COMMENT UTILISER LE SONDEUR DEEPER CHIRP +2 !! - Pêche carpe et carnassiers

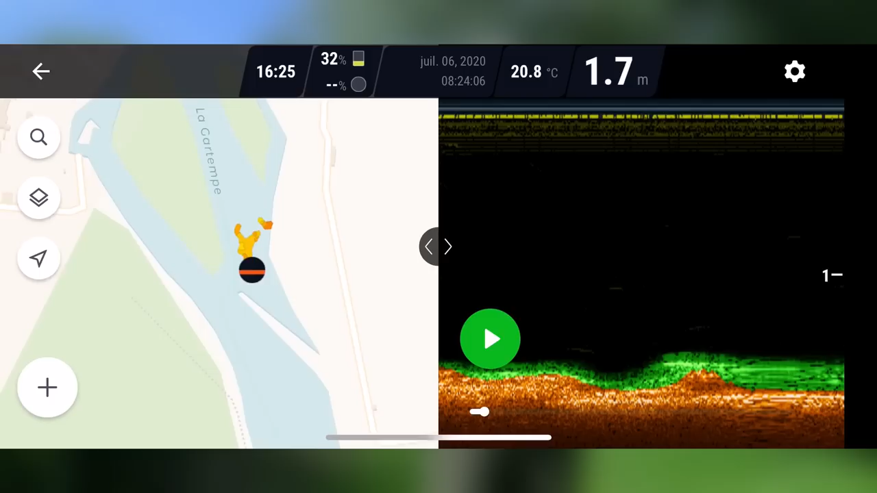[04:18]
On screen: depth 1.7 m, water 20.8°C
Là je clique dessus et je retrouve directement le spot de pêche concerné et également toutes mes données de sondage avec ce fameux code couleur. Donc vous voyez ici l'icône du Deeper qui signifie en fait exactement l'emplacement où se trouvait le Deeper et à droite les données relevées par le Deeper. Et plus mon Deeper va se déplacer et à chaque fois je vois les zones sondées en fonction du lieu où se situait mon sondeur.
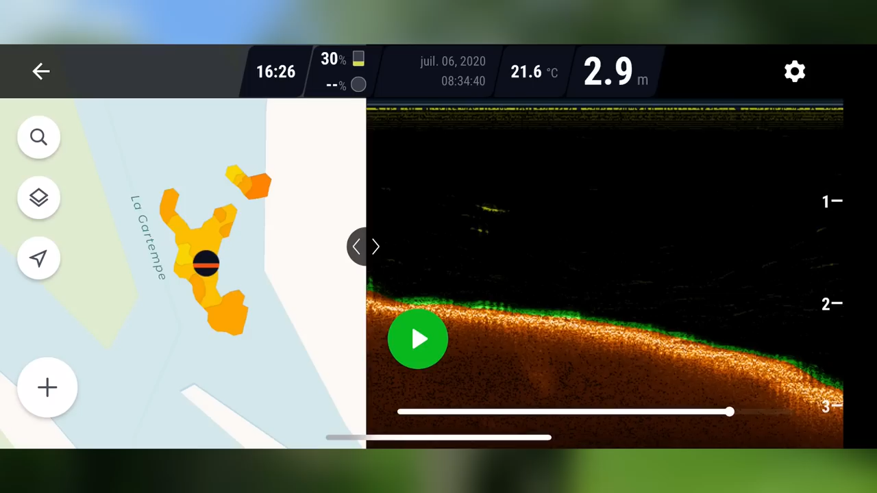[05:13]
On screen: depth 2.9 m, water 21.6°C
Ensuite la partie claire et la partie marron c'est vraiment le fond, le lit de la rivière et ça c'est une partie qui est très très dure. En gros ce qu'il faut retenir c'est que les parties vertes c'est les éléments qui sont mous, ça peut être des herbiers, de la vase comme je vous l'ai dit.
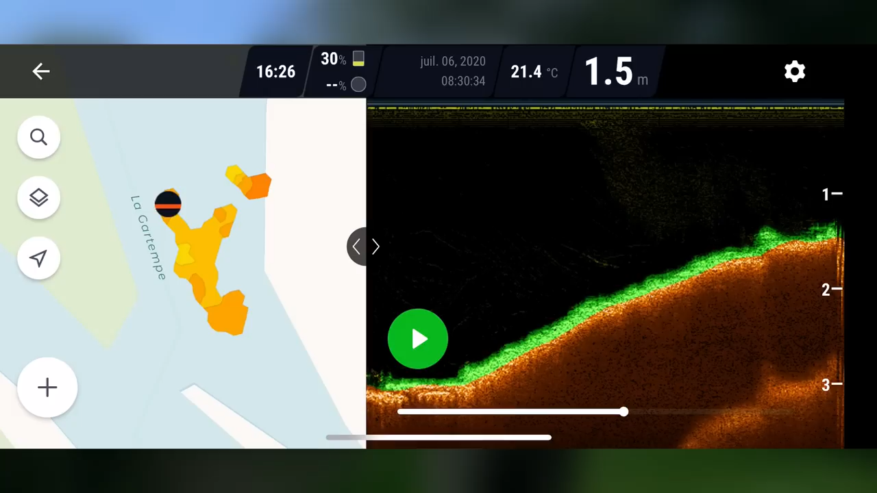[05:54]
On screen: depth 1.5 m, water 21.4°C
Alors à l'inverse sur cette sur cette cassure on voit cette couche verte qui est beaucoup plus prononcée que tout à l'heure. Donc ça ça signifie que voilà c'est une zone beaucoup plus molle ou alors c'est une zone où je vais retrouver un petit peu d'herbier, une fine couche d'herbier. Donc avec ce système je sais exactement les parties que j'ai pu sonder sur cette petite portion de rivière et je peux les retrouver à n'importe quel moment.